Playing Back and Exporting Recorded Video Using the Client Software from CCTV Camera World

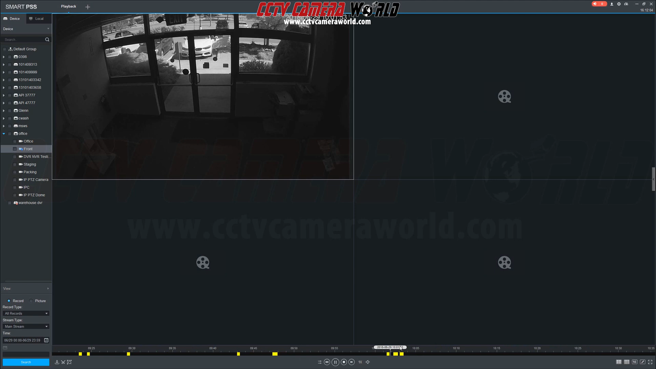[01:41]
Pull up playback from a second camera by clicking the empty video quadrant and pressing the play button within that timeline or simply click a video segment.
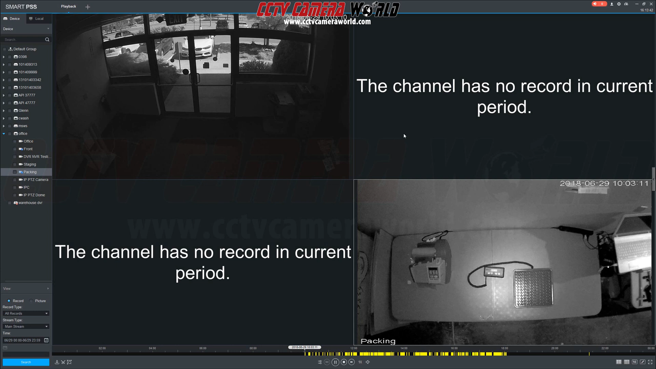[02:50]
Now after syncing you'll see a message appear for the second and third channel saying the channel is no record in current period. Now this is normal it means that motion events were not recorded during this time for channels two and three. Let's scroll to later in the day when all four channels record in a motion event and then click the yellow time segment. And you'll see that with sync mode still enabled all four channels are displaying video from the same exact time.
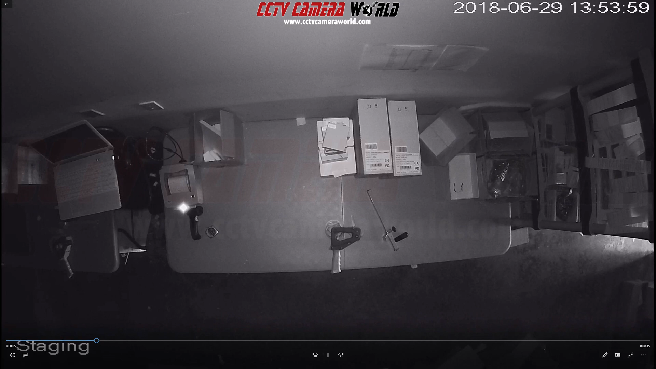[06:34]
Lastly we're going to export a video clip as a DAV file.